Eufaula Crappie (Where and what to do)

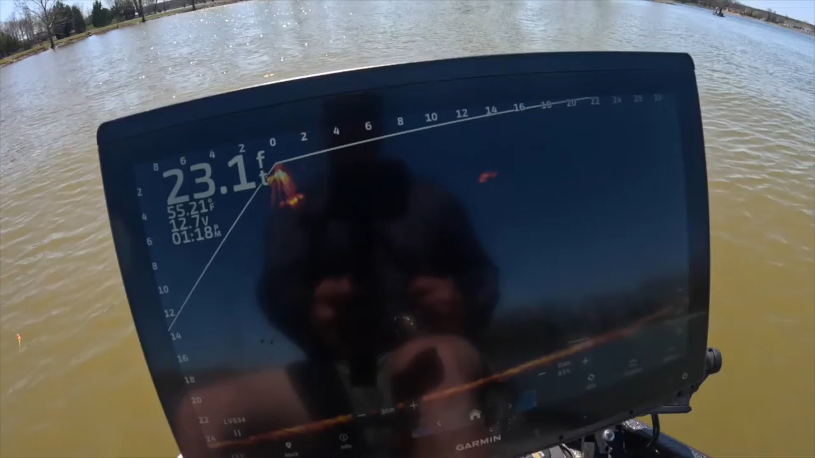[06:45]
On screen: depth 23.1 ft
So, here's a look at the fish I'm going to try to catch right here. This is a good-sized fish. I'm going to swing this sucker way out there.
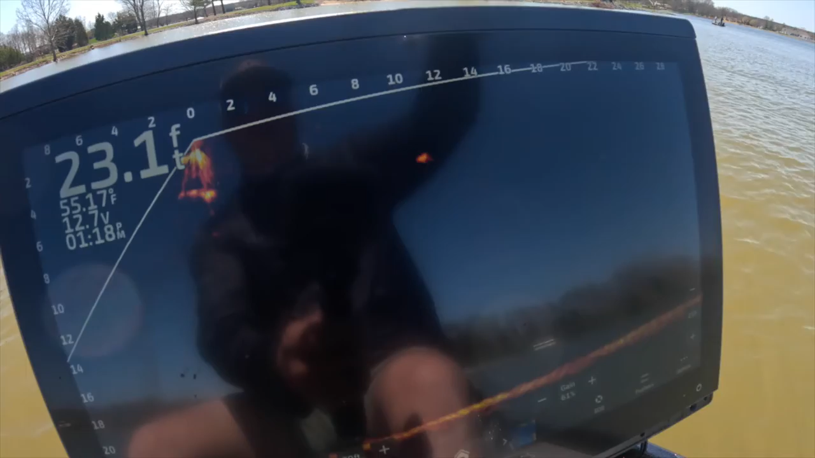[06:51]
On screen: depth 23.1 ft
It should be coming in. You should see it. And it'll come up a little short. We're going to do this again. There he is. That's a good fish.
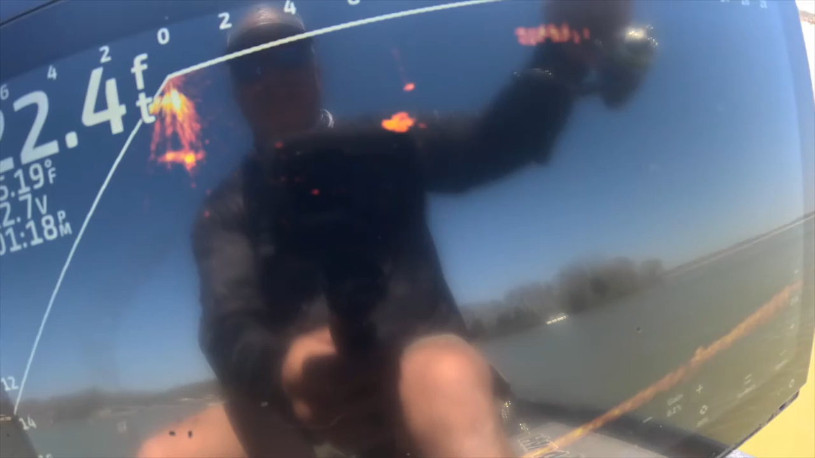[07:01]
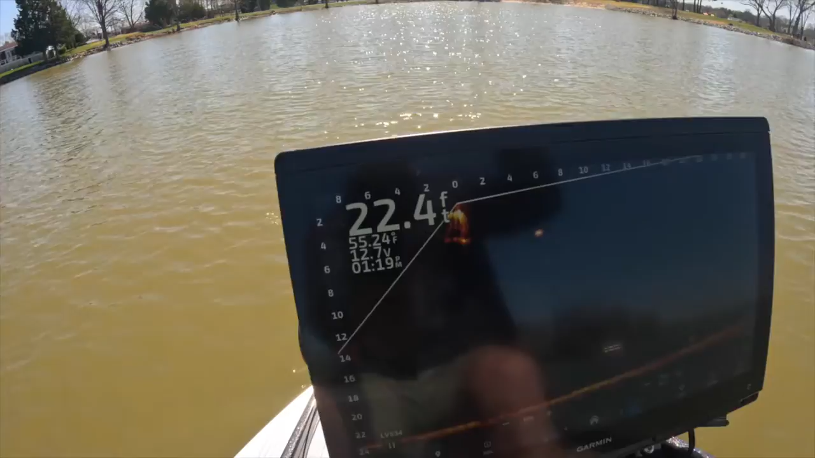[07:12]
On screen: water 55.24°F
I think one came in and stole it, right? Check that out. And let me tell you, Eufaula was that easy.